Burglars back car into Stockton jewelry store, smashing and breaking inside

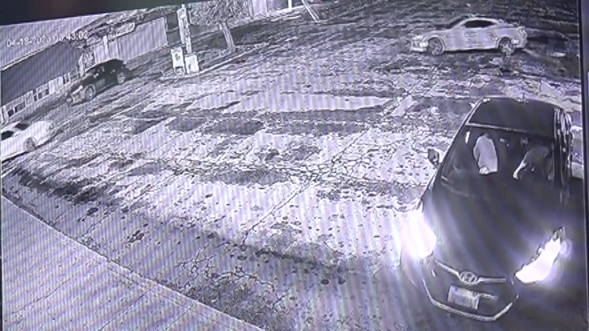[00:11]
North El Dorado Street in Stockton, 3.45 a.m. Four cars slowly enter the parking lot.
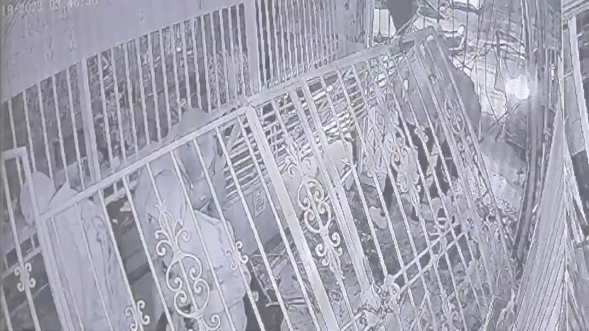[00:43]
They swarm the store, grabbing anything they can. They take some of the stuff that we left out, like the J-Bangos, like not really much.